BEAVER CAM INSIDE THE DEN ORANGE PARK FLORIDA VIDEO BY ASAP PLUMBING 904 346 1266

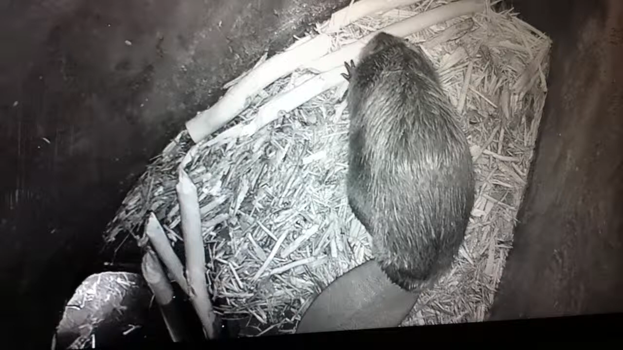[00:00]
And it's dark in there. The reason it's gray is that it's dark. This is a video of one of the beavers inside his den. It's a live video. So there's two beavers. One was in the pond and one is eating away at something in his den. Eating away at wood.